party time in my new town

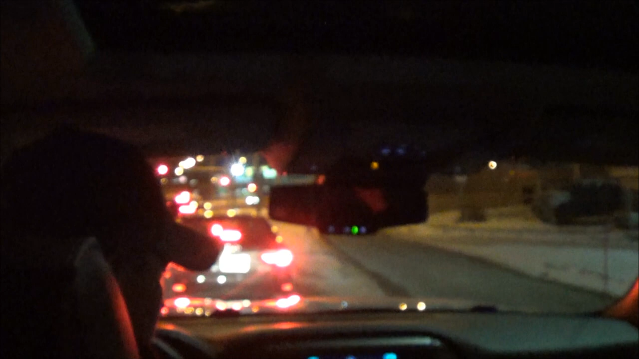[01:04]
Yeah, this is 97th and it will take you right into the city You got your meter running?
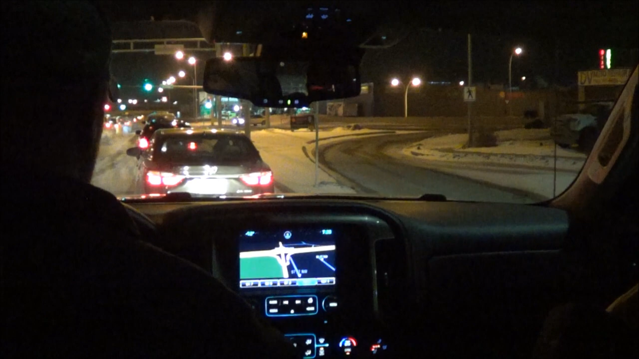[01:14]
Feels like I'm in a cab like a big fancy cab A fancy cab You're close to a lot of things Where's a nudie bear from here? Up here to the left. Wow, is that close? Yeah, pretty close Mars I can almost walk. Travel's not too far away Edmonton I've only seen one cowboy hat since I've been here